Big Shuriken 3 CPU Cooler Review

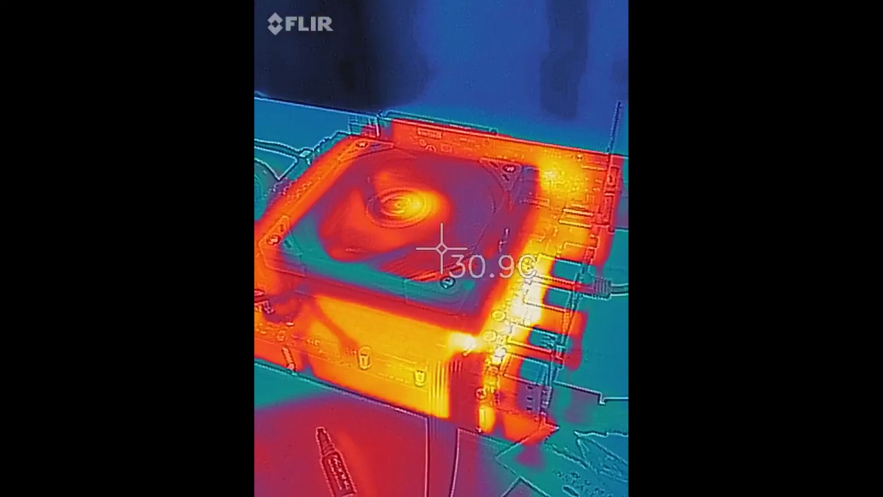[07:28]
On screen: spot 30.9°C
So with the overclock cranked up to 4.3 gigahertz on this 2600k, I like to get out the thermal camera and just sort of look around.
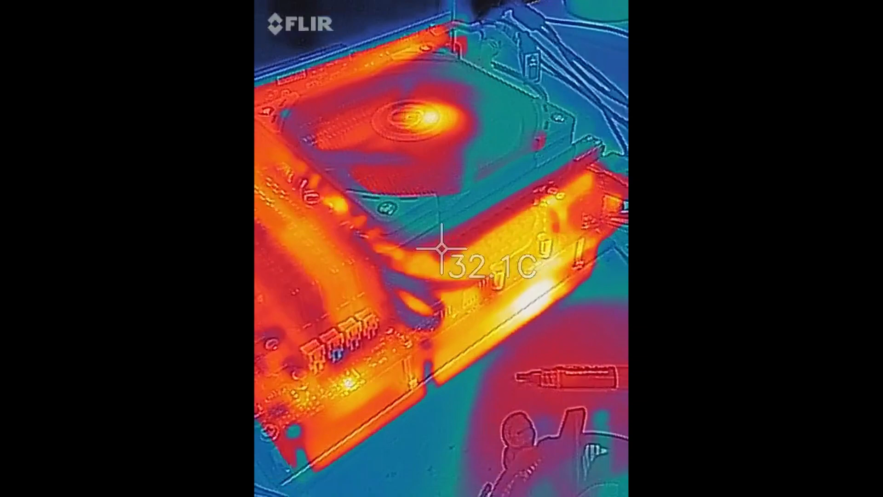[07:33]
On screen: spot 32.1°C
Now this doesn't really tell you anything definitive about the cooler, it just sort of shows you where the heats build up.
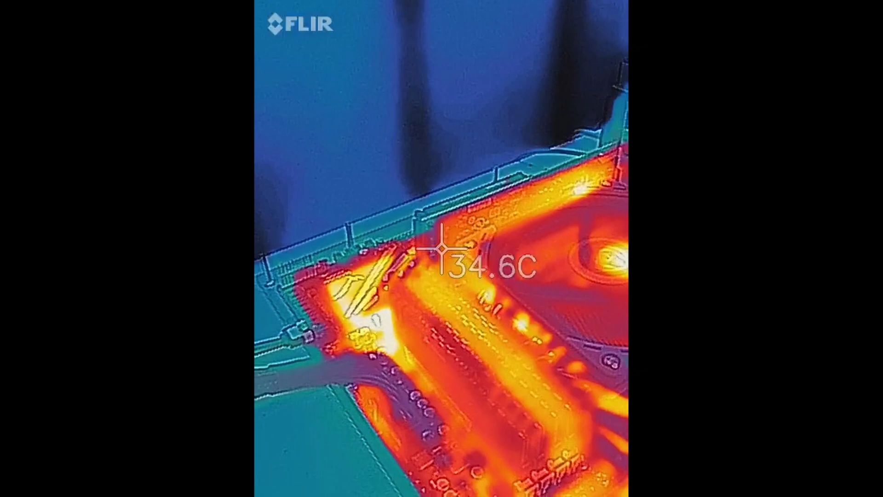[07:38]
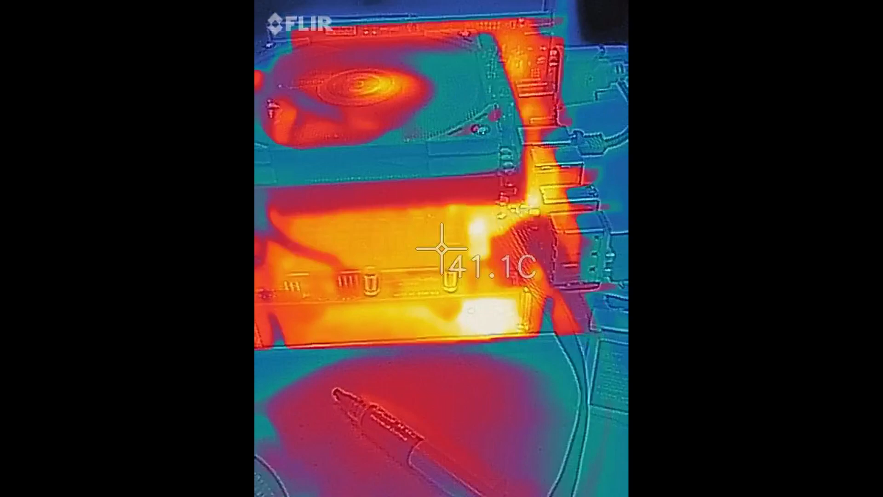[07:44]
On screen: spot 41.1°C
And you can see being that it is a downflow cooler, you are pushing air down across the motherboard VRM and other components.
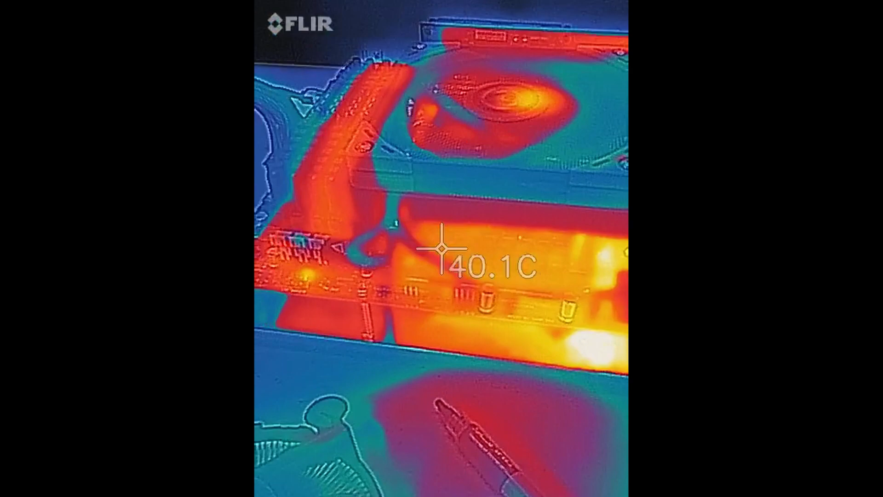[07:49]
On screen: spot 40.1°C
So that's one of the advantages, you get that additional airflow to help keep things cool.
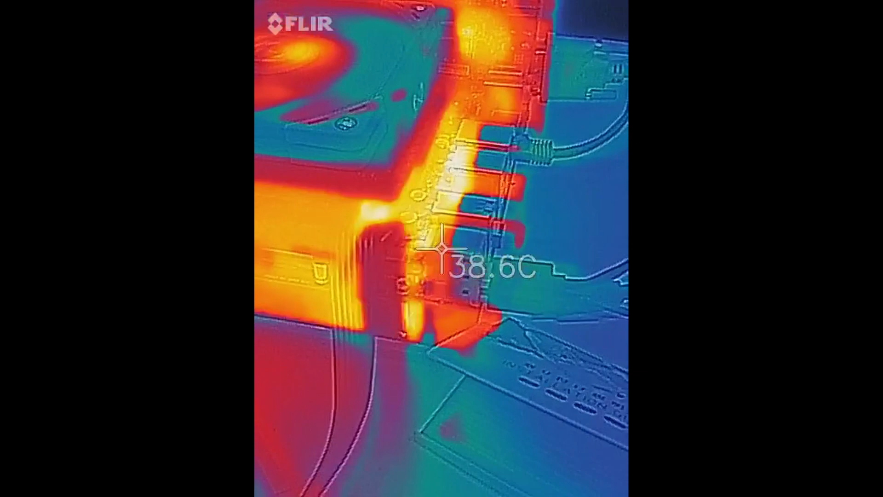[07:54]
On screen: spot 38.6°C
We are running at maximum fan speed of 1800 RPMs.
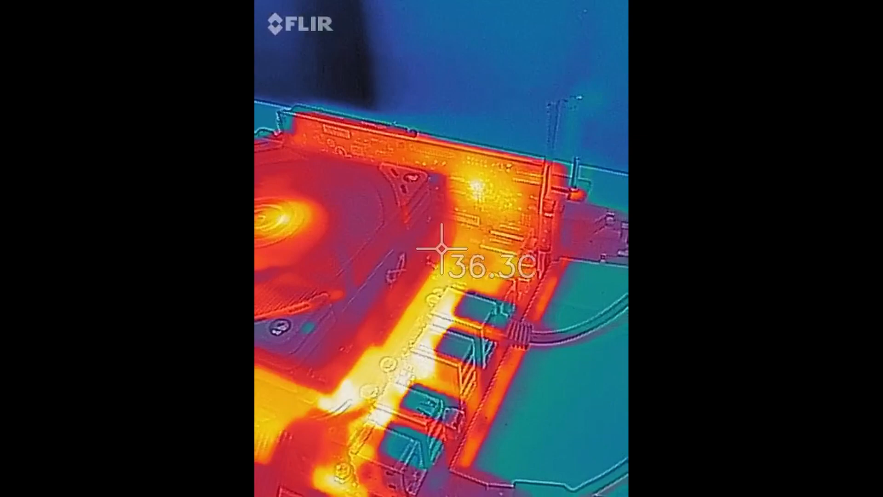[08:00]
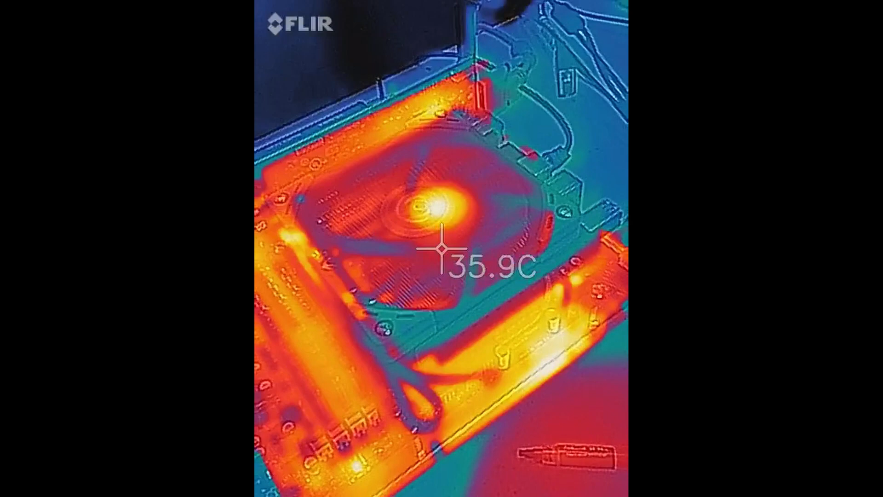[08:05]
On screen: spot 35.9°C
So that sort of shows where the heat's located.
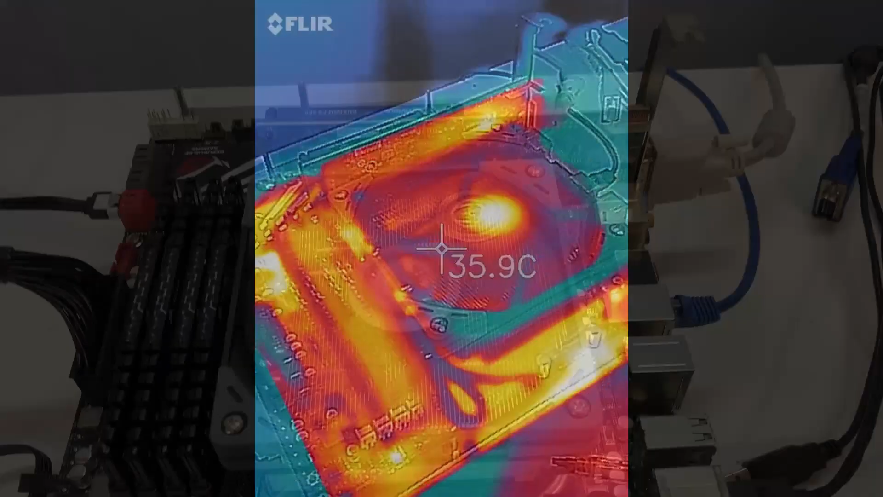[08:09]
On screen: spot 35.9°C
It is close to 70 degrees Fahrenheit in the room.